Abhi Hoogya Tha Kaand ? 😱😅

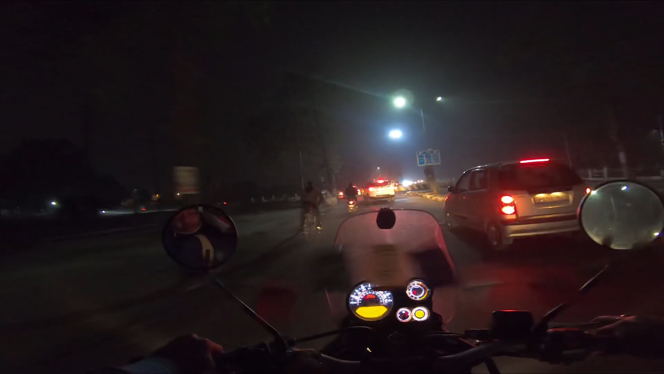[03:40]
हेलो ओ बूम, हरी रोड है, हरिद्वार में बीचल जैसी हो गई है। हाँ हर बेचल की रोड खराब हो गई है हरिद्वार से। हाँ बेचल ही खराब हो रही है, बाकी तो सब सुधर रही है।